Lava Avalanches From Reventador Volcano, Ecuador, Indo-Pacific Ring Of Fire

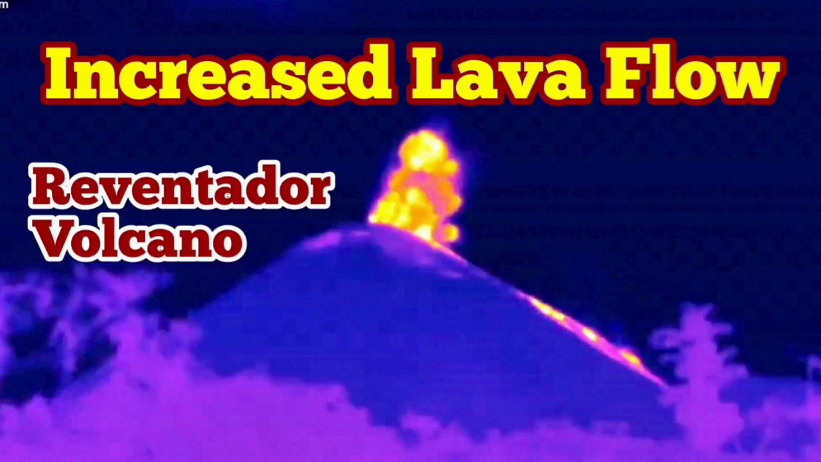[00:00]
Increased lava flow in the Reventador volcano of Ecuador.
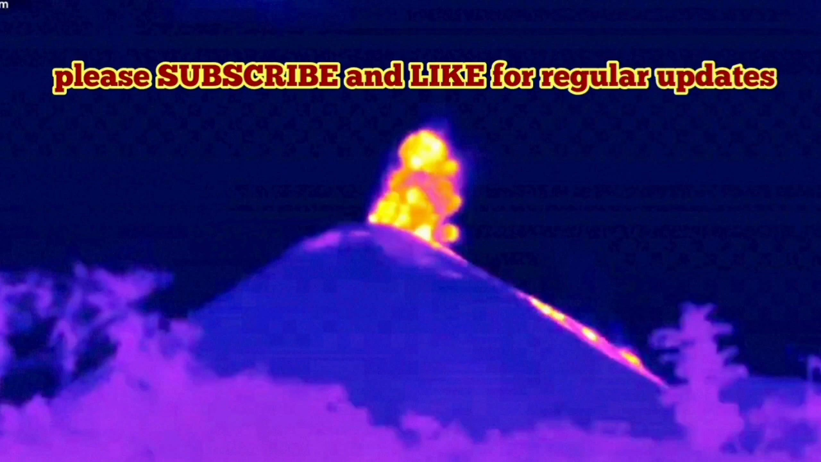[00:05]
The images, thermal images that we have actually shows clearly that the lava flow has increased.
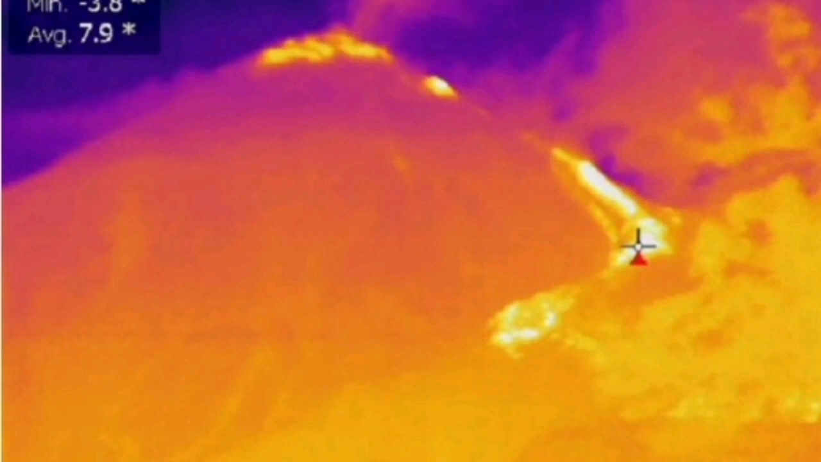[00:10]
This is not just the, you know, explosive eruption, lots of pyroclastic.